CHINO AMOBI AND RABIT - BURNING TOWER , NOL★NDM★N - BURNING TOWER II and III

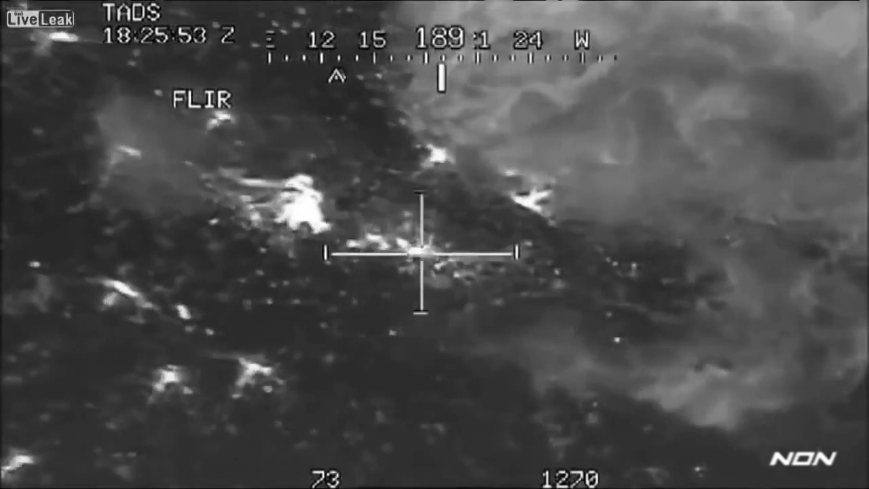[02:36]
I believe the answer is in the question. Yeah, you got lots of machine gun fire.
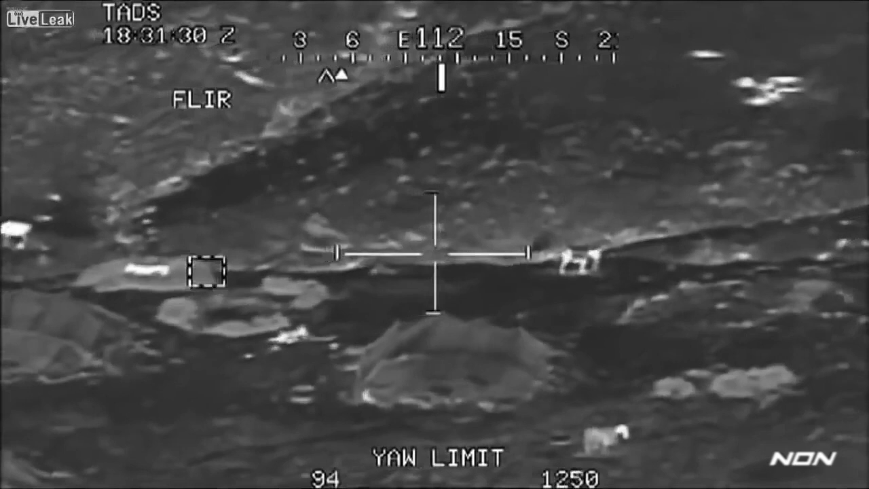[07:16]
Okay, Roger, if you've got that guy in sight down there in that well, I want you to engage with 30mm.
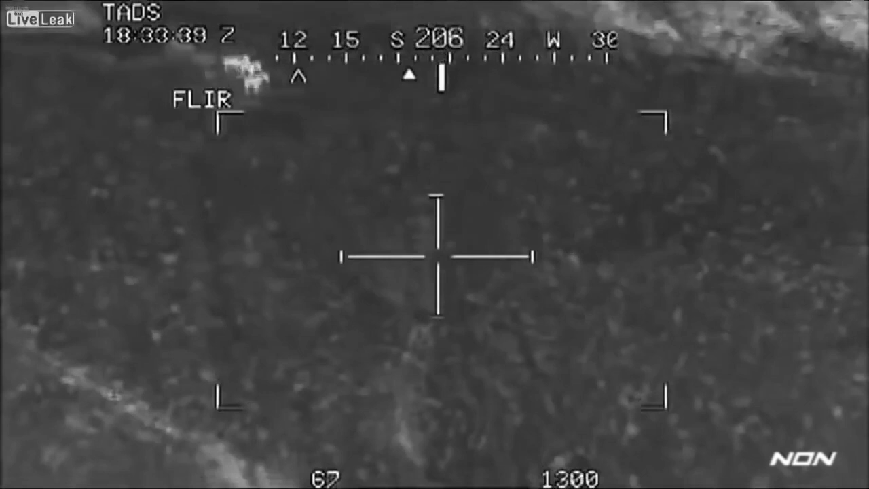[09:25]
Stand below his position. We engaged several people in that vicinity.
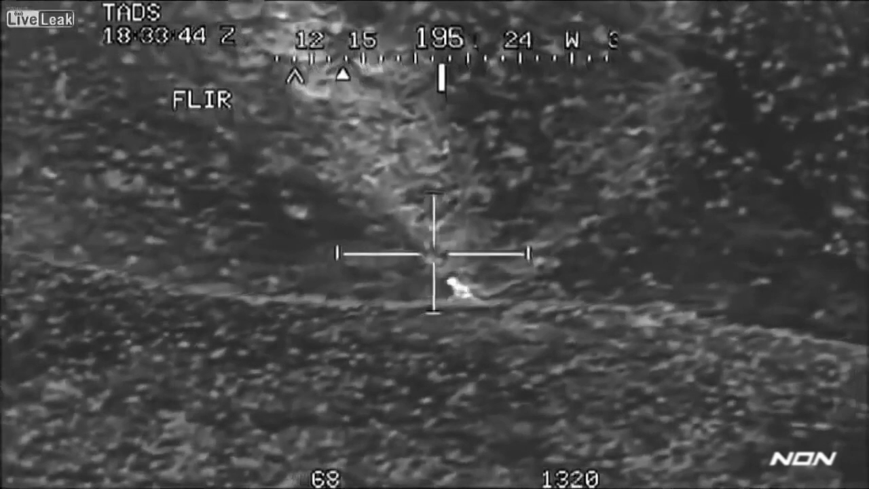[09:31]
We got a lot of them, but there's a lot of them still alive. The all-star specials and the like. Yeah, roger that. The cook says GFC just wants
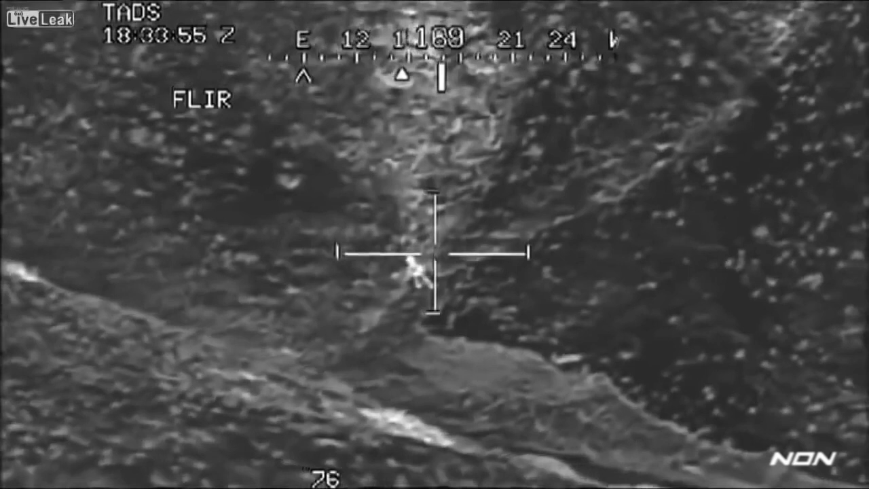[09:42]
you to try to focus on this one mover to the northwest. Just below our okay.
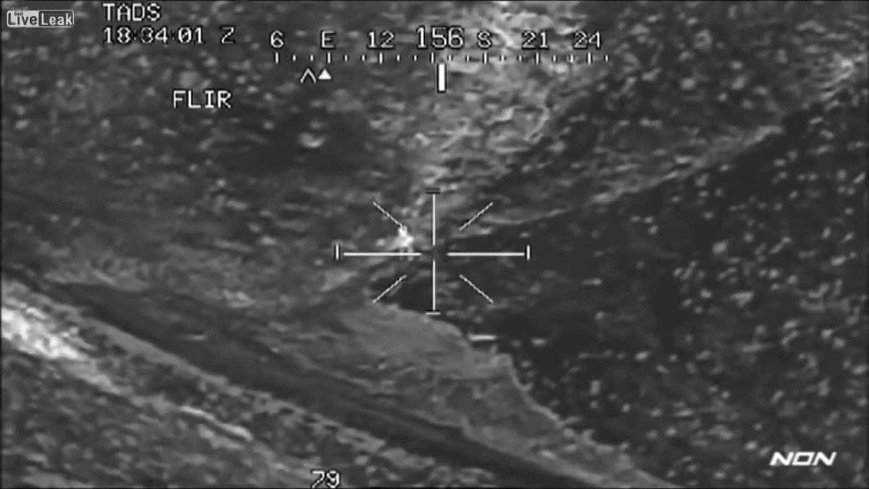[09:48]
We have three friendlies going down a little bit below us. You are trying to get eyes on as well. Be advised, we have a tick on this. Roger that. You're one mover in sight. It looks like he's with him. He's armed. We're turning.
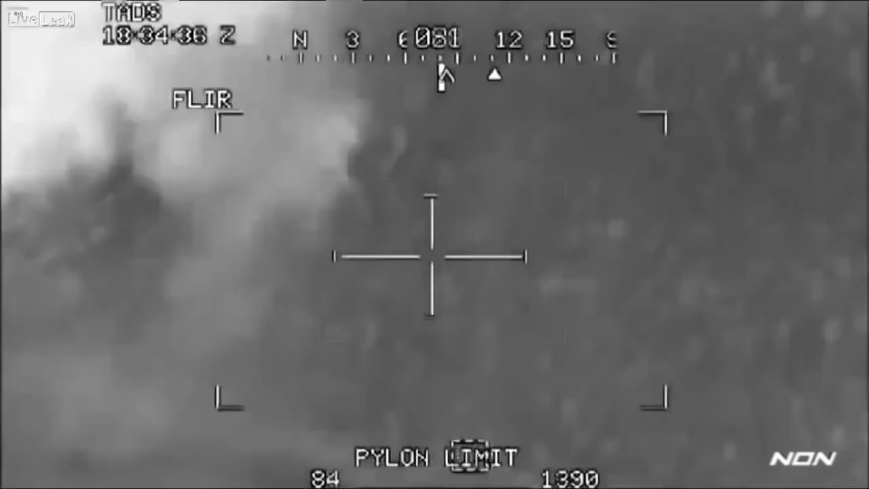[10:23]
That's where I was sparkling with that mover. Roger, good impact, we got him.
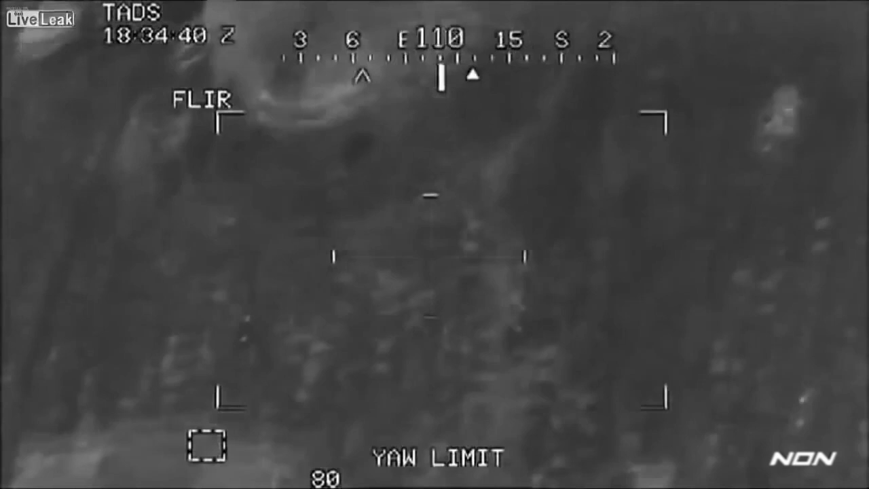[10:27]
He, had a weapon was setting up on your position.
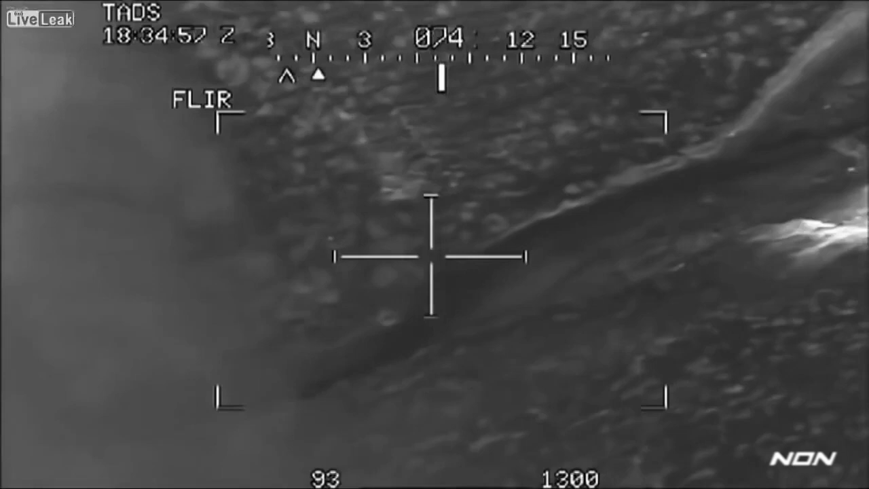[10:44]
Thanks for the help there. That was the mover that I had out there. Strange life.
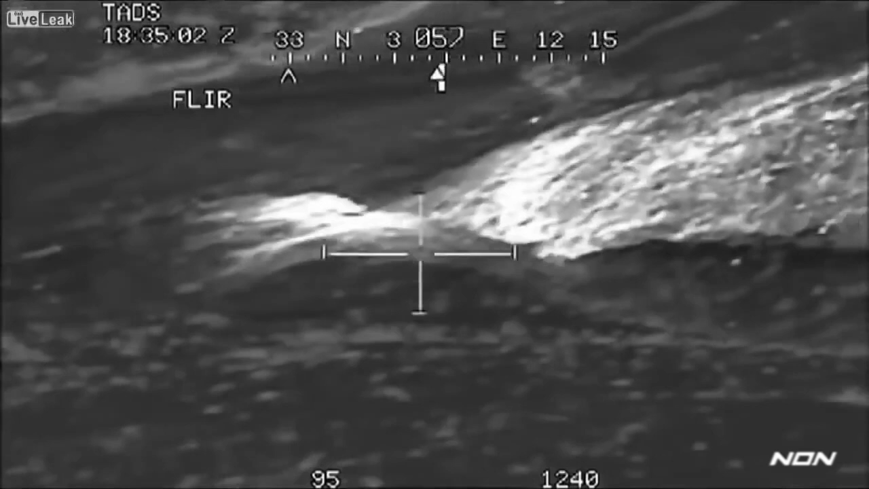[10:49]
I was starting to sparkle the location where the GSC saw this other mover.
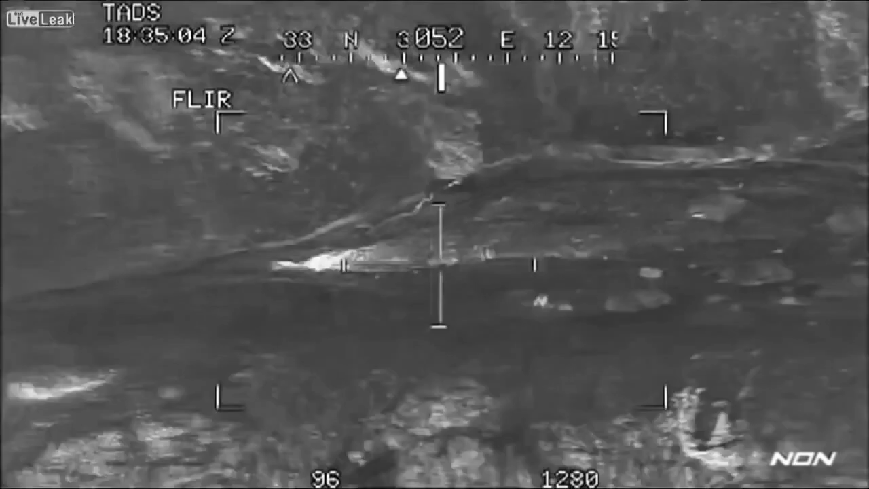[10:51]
Narrative with your Roger, and I'll try and get eyes on.
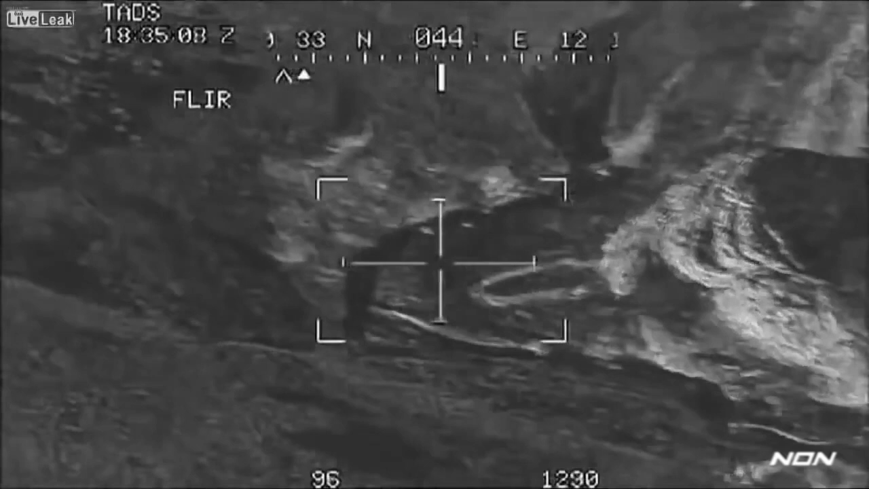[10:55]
Stand by.
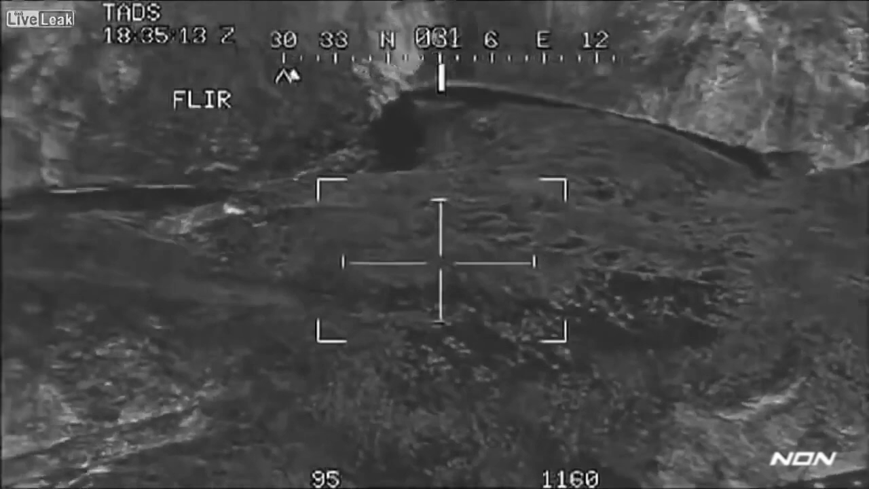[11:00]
You see my sparkle? That's a firm Cali sparkle.
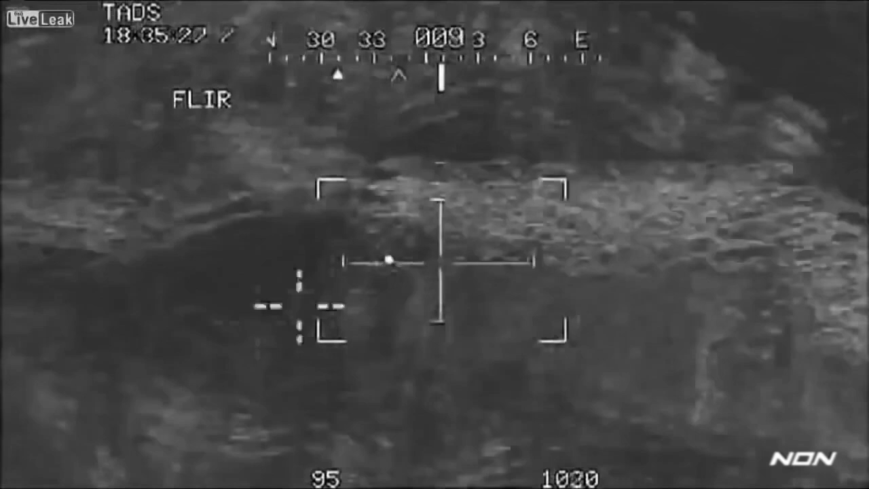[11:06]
Roger that. Just look at that gully.